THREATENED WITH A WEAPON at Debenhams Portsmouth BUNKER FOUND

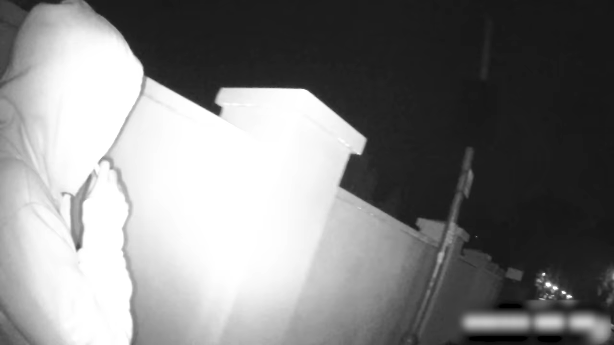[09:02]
And it could be offices as opposed to residential. Look how big it is.
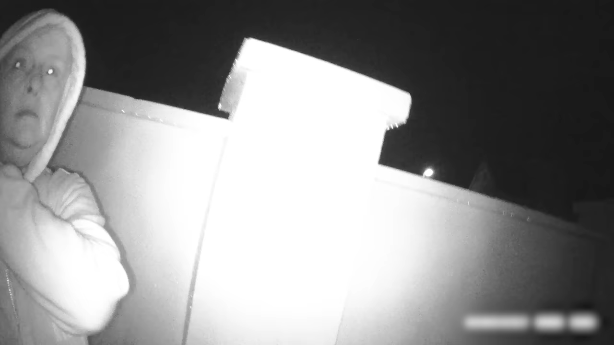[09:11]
Look at the f***ing size of that. And look, it's called Harris as well, which is a usual giveaway, they're not using it yet. Pompey said parts of this were left for a very long time, and only recently it's been done up.
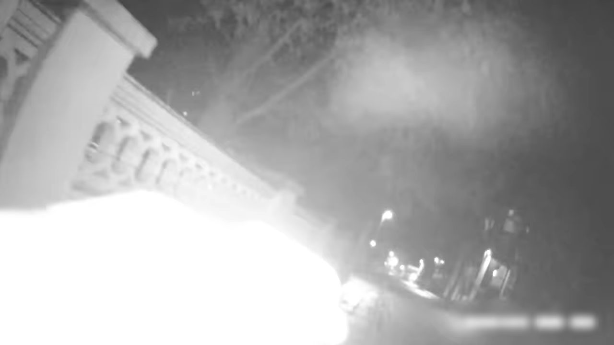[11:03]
Pompey said builders are in there now. So you come at daytime, high vis, walk in, wait till the builders go or do something, and you're already in. But these people up here are bell ends.
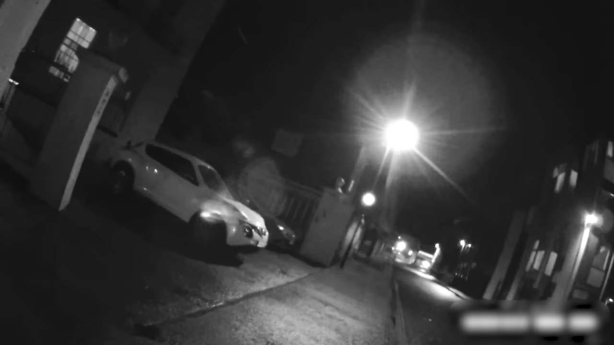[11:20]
Oh look, they got, these weren't there before.
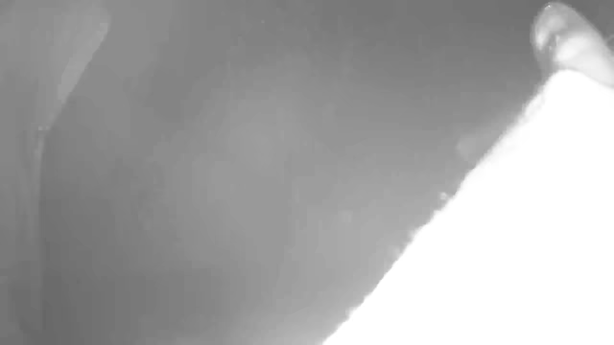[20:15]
We were walking past and three people saw me. They looked like they were homeless.
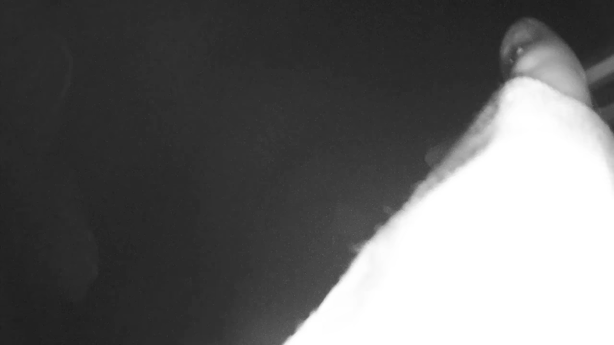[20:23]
One of them started following me and he's
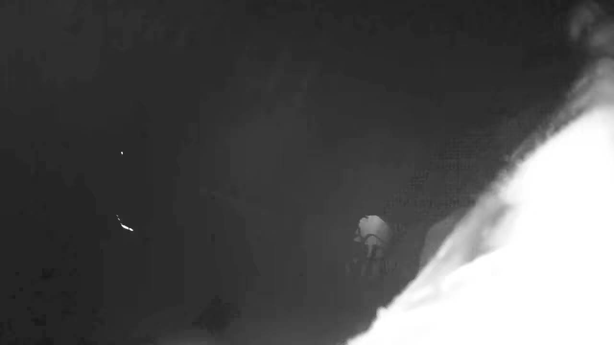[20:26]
putting his
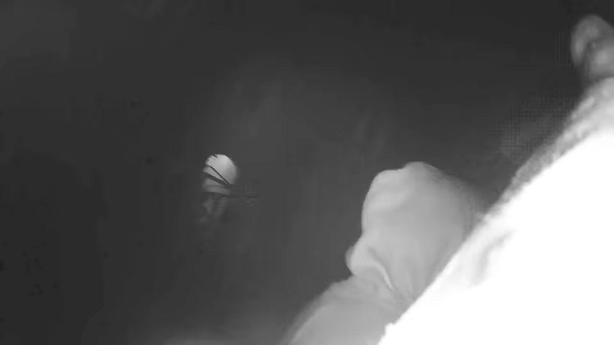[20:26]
hand in his trousers as if he's got a knife.